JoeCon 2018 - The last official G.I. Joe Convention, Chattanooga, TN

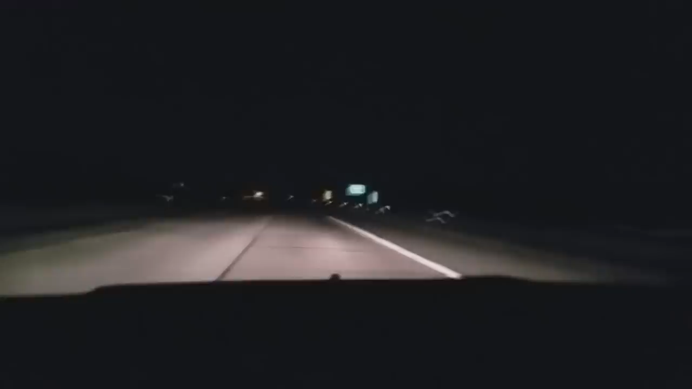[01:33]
Crossing the Arkansas border. Welcome to Arkansas. Yep, just crossed the Arkansas border. It is still dark. It is about 4:14 in the morning. It's kind of tough to film a road trip like this because I'm starting the driving at night. And so there's nothing to show you at black until the sun comes up.